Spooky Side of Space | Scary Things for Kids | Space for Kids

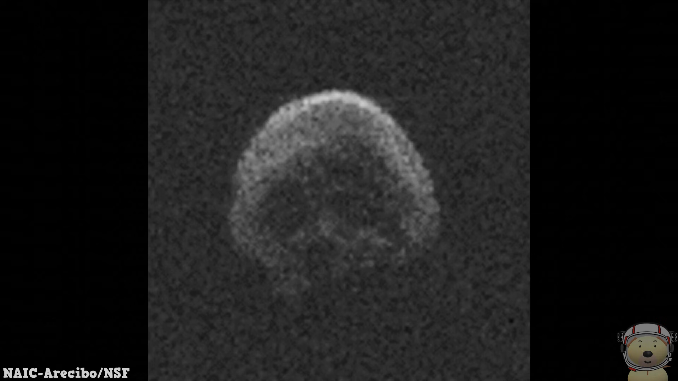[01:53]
It looks just like a creepy skull.
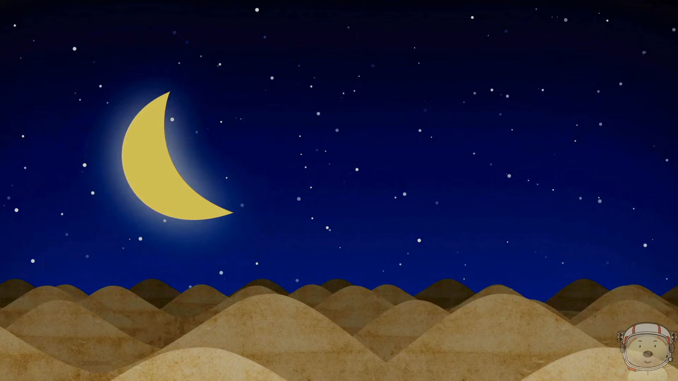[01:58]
As it zoomed past Earth, it looked just like a cosmic trick-or-treater.
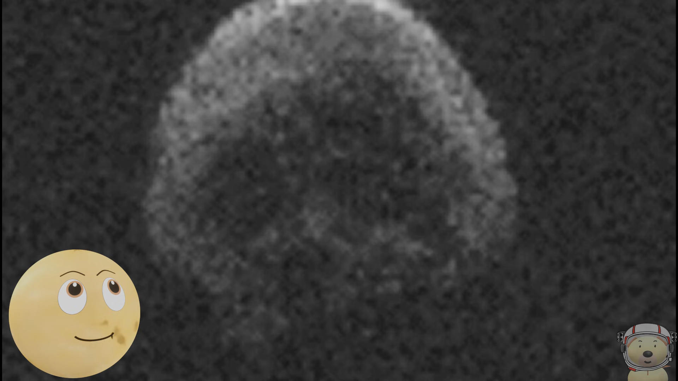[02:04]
The deep pits and craters make it look like a skull with hollow eyes and a gaping mouth.